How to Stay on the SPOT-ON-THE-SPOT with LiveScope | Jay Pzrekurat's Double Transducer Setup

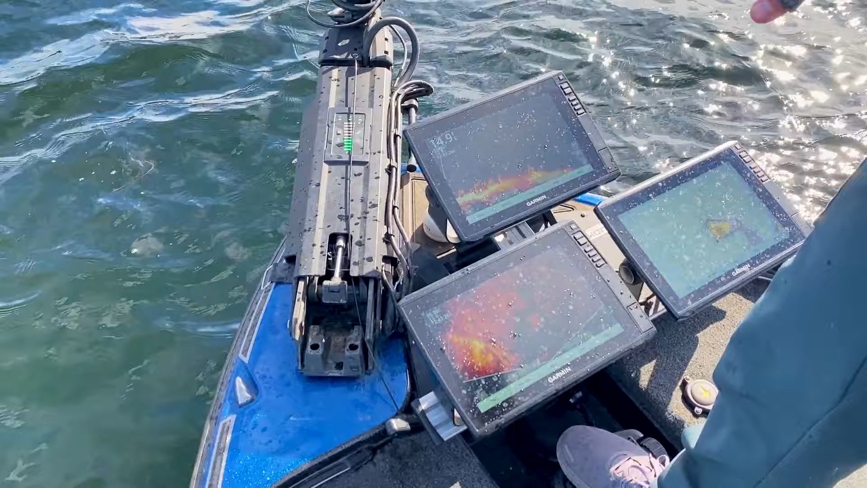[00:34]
I actually have two live scopes set up. One of them is on perspective mode. These are both Garmin's. One of them's on perspective mode, so I'm getting a lay of the land. Basically, in my eyes, it's a picture on the bottom, similar to, you know, side view on a Garmin, basically at my bow. So I know that this weed point, you know, is angling this perspective mode. I can angle it, you know, it's 10 feet to the left.
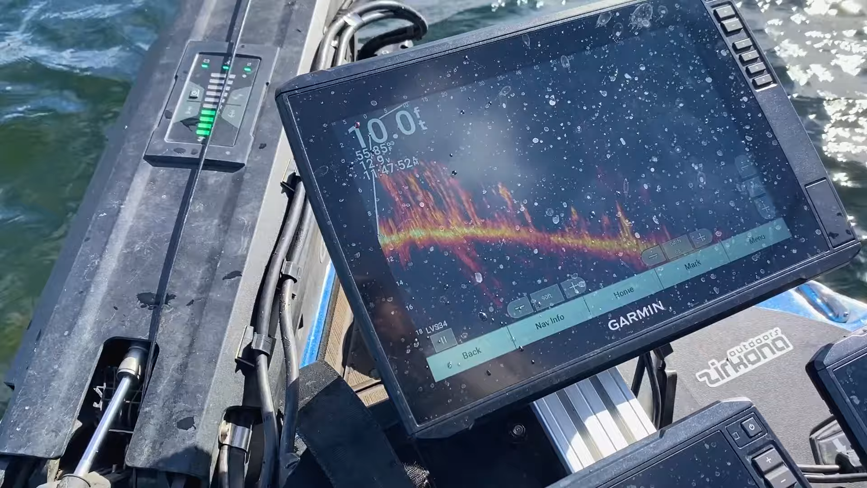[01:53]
I just want to see where my bait's falling, if it's falling into the strike zone. That way, you know, I'm anticipating a bite when that bait gets down there. I'm not, you know, second guessing myself. I don't know if there's a fish there. I don't know if there's a fish there. Next thing you know, he eats and he catches me off guard, and then I don't catch that fish. I want to be prepared at all times, and having two transducers lets you do so, and it keeps you in the strike zone at all times.